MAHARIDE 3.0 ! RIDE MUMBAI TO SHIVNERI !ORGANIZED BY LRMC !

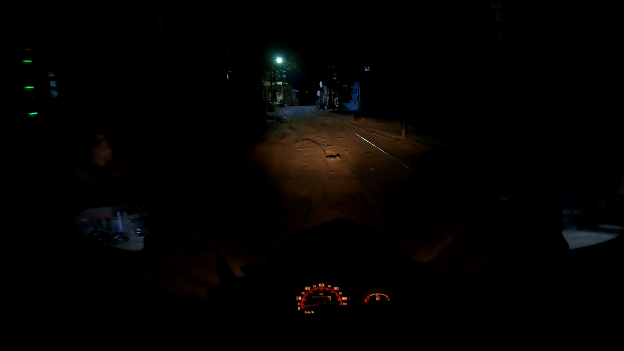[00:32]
आदर्शनगरवरून निघालो आहे मी. चला तर मग भेटूया आपण पुढे. आता अंधार आहे त्यामुळे मी काय तुम्हाला जास्त इकडचं दाखवत नाही.